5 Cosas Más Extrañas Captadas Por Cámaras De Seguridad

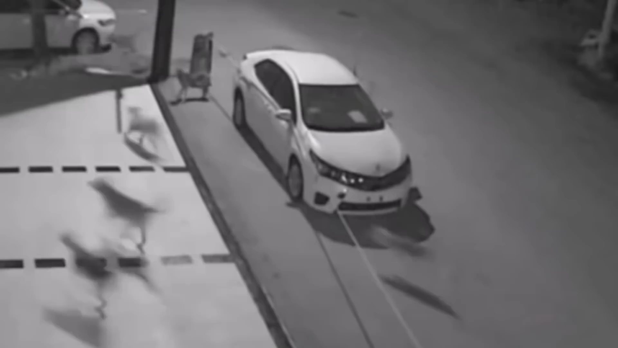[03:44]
Esta grabación es literalmente bastante extraña, ya que se puede apreciar lo que parece ser una pandilla de caninos atacando a un coche. El propietario del vehículo al ver la filmación no podía creer lo que pasó. Y es que dos años después de lo sucedido nadie sabe la razón exacta de por qué aquellos perros atacaron aquel automóvil.